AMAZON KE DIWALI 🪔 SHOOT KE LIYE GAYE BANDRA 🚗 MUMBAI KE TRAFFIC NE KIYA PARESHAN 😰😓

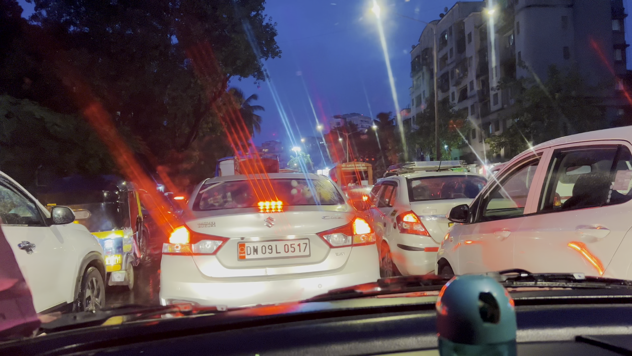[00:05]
10 मिनट हो चुके हैं और हम लोग अभी तक यही ट्रैफिक में फंसे हुए हैं।
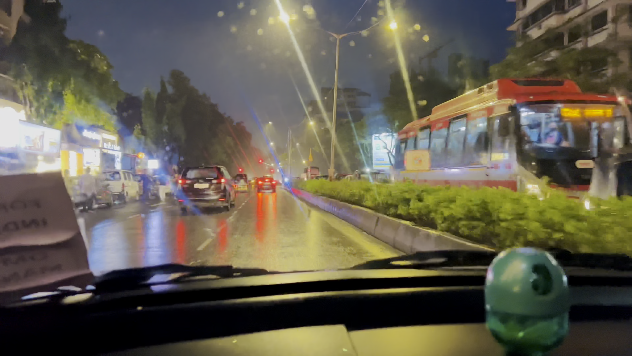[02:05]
सो गाइस अब जाके ट्रैफिक से निकले हैं। सो अभी जल्दी से एक और ट्रैफिक मेरे को आगे दिख रहा है, एक और लाल बत्ती मुझे दिख रही है।
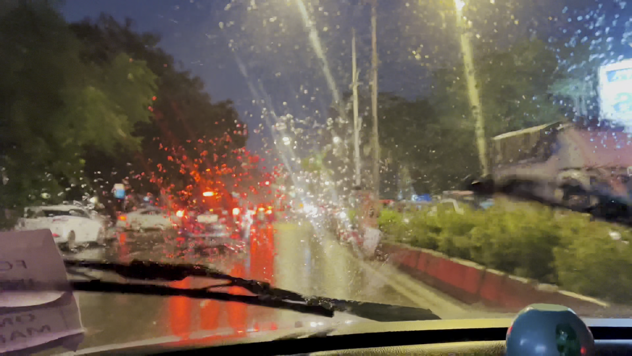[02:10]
तो गाइस ये ट्रैफिक देखो कहाँ रुके हम, अभी कुछ खाने पीने का ब्रेक तो हम ले ही नहीं पाएंगे,
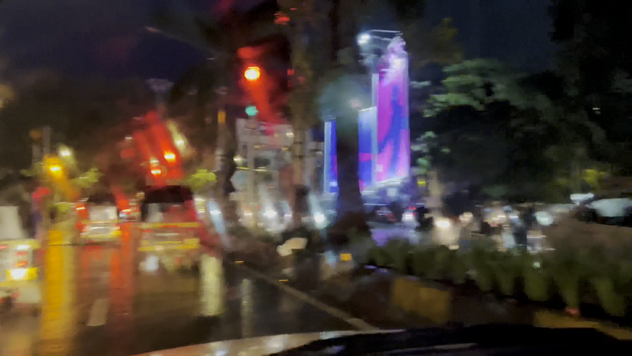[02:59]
बाकी सब ठीक है, थोड़ी सी जगह है, मतलब किलोमीटर सिर्फ 7 है और पहुँचने में लगता है 1 घंटा। यही यहाँ के ट्रैफिक की खास बात है कि 7 किलोमीटर जाने में हमें 1 घंटा लग रहा है यार, बहुत गंदा वाला ट्रैफिक है यहाँ पे।
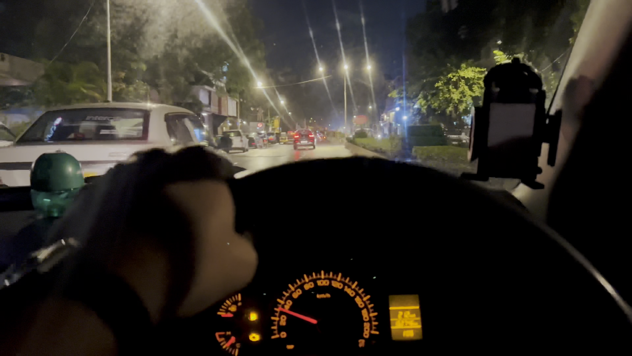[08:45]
ऑलराइट गाइस, सो वापस से ट्रैफिक हमें मिल चुका है, और अभी हम घर के लिए जा रहे हैं, और जुहू पे पहुंचे हैं अभी,